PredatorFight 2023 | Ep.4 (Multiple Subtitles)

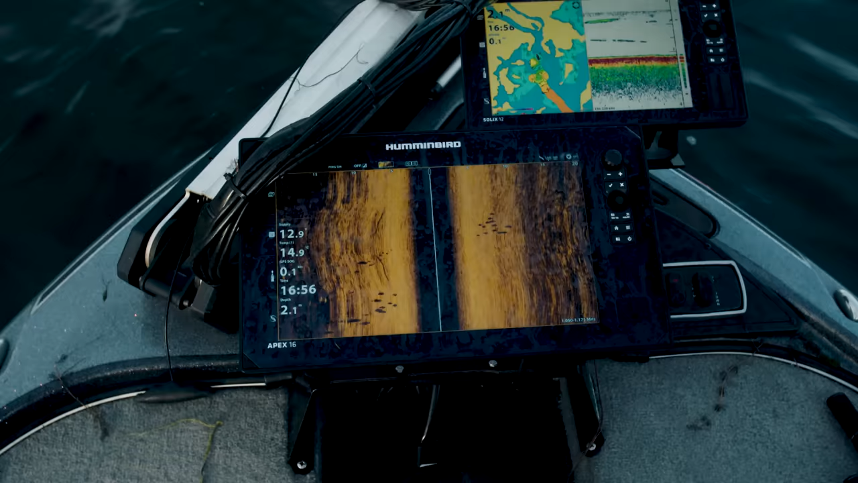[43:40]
Oh, look at that school of perch on the left side. Oof, those are big, man. Yeah, yeah, yeah.